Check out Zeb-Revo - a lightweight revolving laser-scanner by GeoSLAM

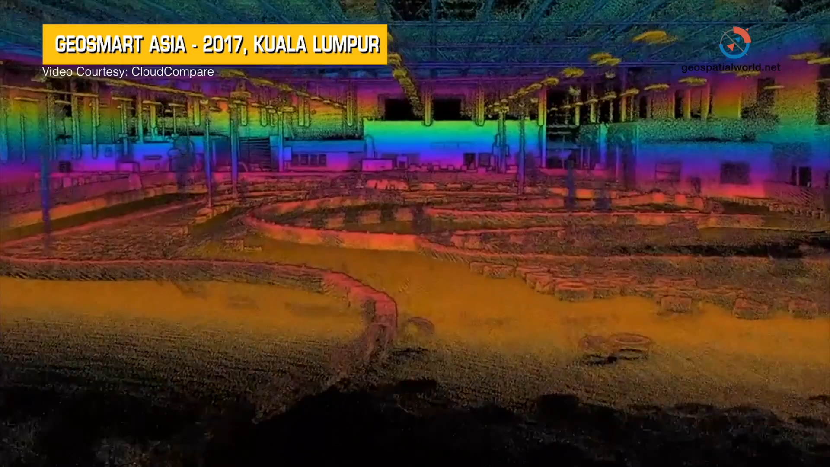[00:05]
The main product that GeoSlam has is the Zebra Evo
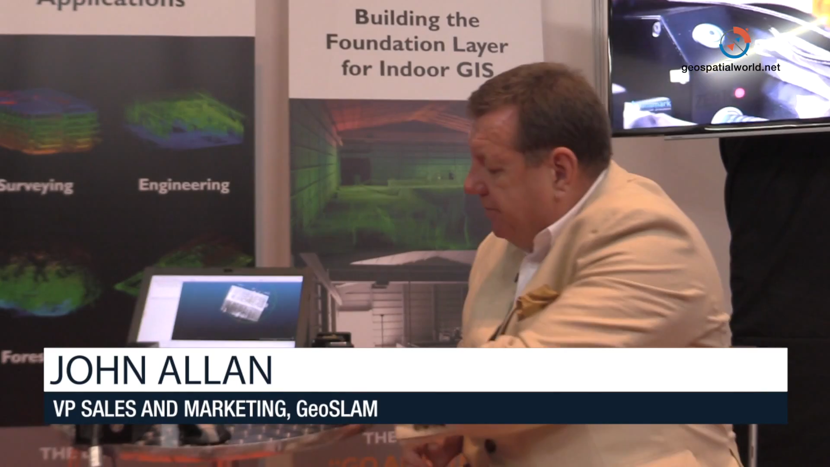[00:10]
and it's a hand-held slam-based scanner with a rotating laser there.
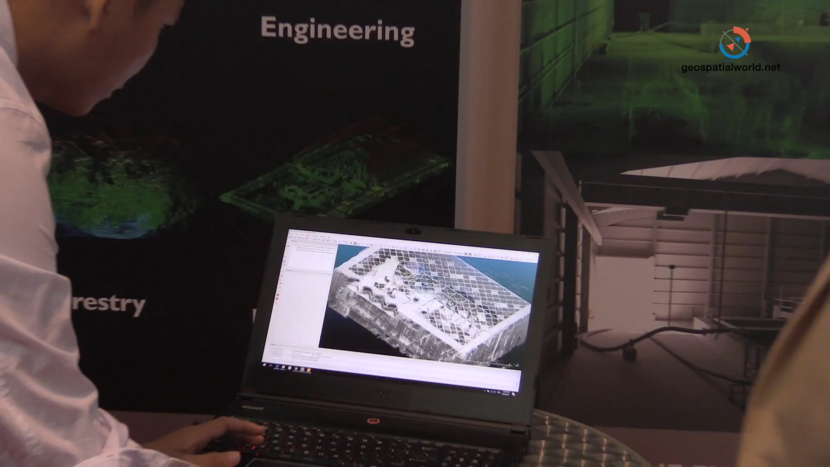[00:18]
What it'll do is capture 3D point clouds very accurately down to
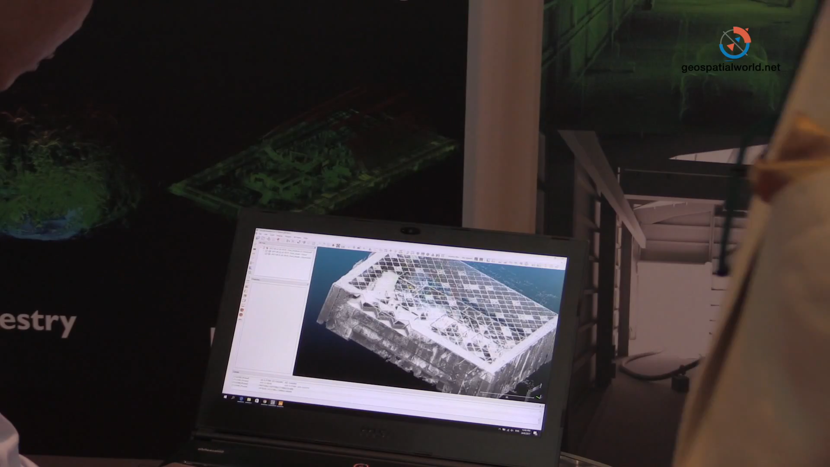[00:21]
a centimetre accuracy while you're moving around so this the whole exhibition hall say at this conference was captured in five minutes and
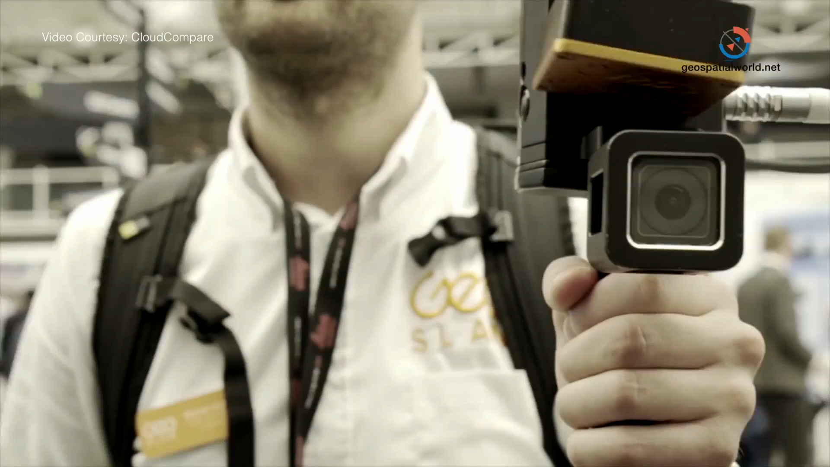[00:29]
is being displayed and edited in real time so it's handheld
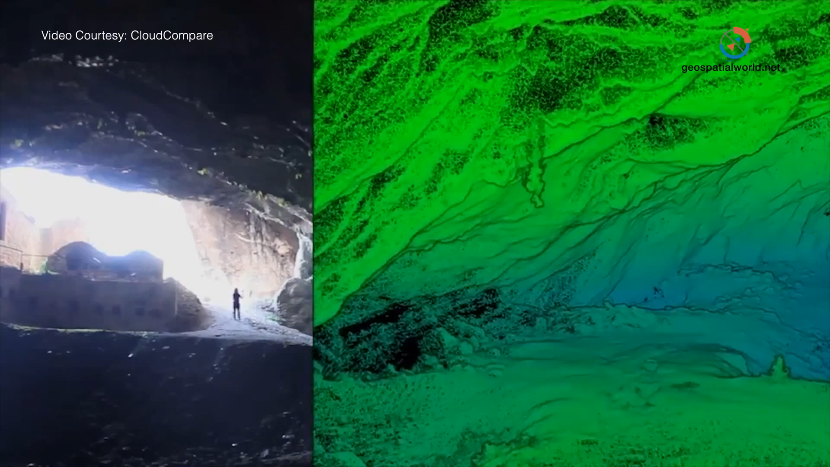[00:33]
LiDAR scanners that we specialise in.